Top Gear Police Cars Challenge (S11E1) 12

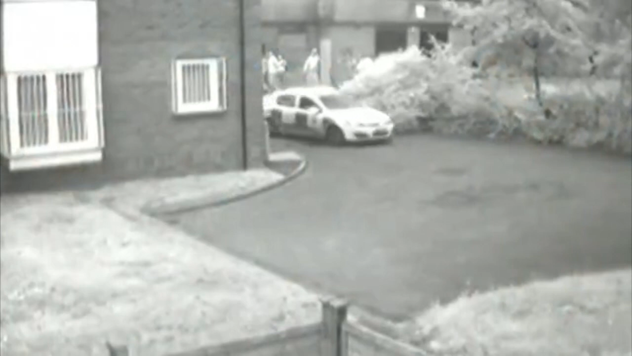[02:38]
Yeah, it's a fat Bobby in an Astra He's driven on to someone's lawn to get away from a teenager.